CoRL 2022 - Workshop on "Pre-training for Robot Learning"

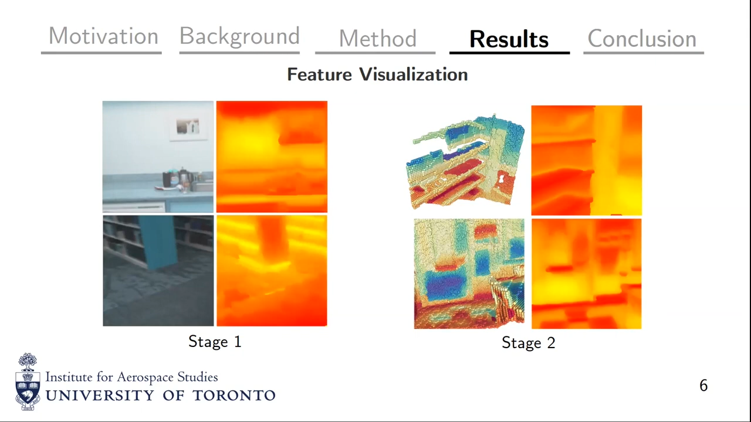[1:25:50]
we can see that many of the structures are actually mimicked by our 3D model. In this case, for example, shelves or even the floor tiles, which we can see in the bottom image. And so as a sanity check, we kind of can see that the model is learning structures from the raw 3D and 2D data. This is in comparison to a completely uninitialized or untrained model, where much of the data is completely random. On the right here, for example, you can see our pre-trained model has feature weights which are much smoother and are following object boundaries much better than anything which is uninitialized. The idea here being that this initialization